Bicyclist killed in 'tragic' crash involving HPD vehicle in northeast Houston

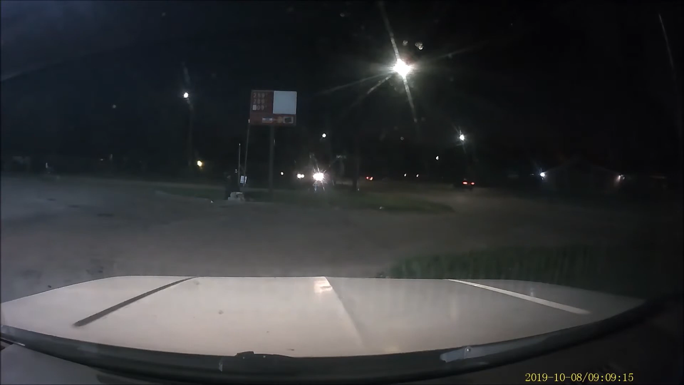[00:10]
to go ahead and see you next time. He hit that guy on the back, sicken?